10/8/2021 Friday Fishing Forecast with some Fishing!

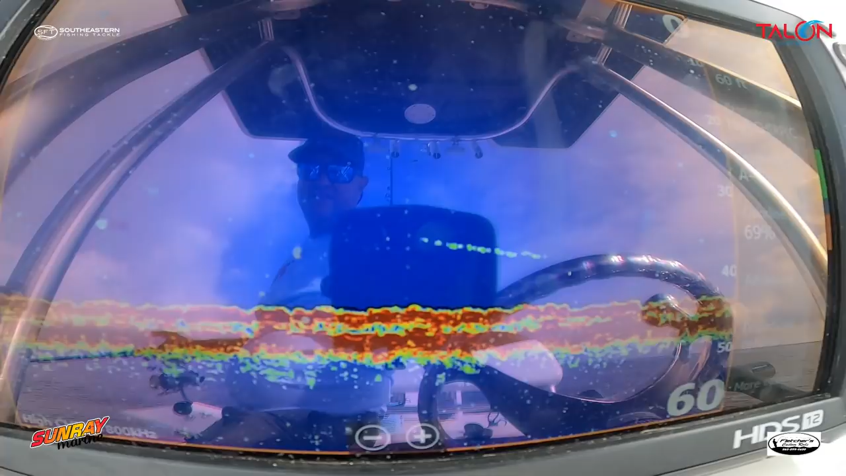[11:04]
as you see on the screen that's an indication of really hard bottom there's a ledge and then there's some really hard bottom along that ledge it kind of it's about a
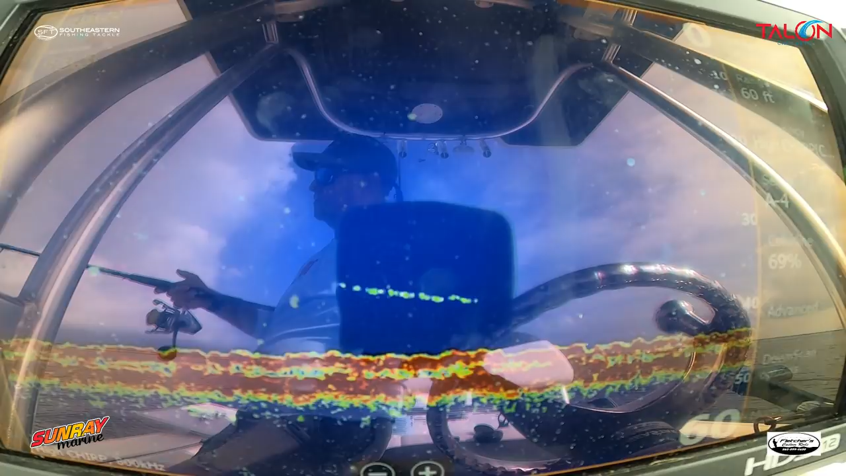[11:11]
foot and a half two foot ledge and then it's hard bottom on top of the ledge and then it drops down again so uh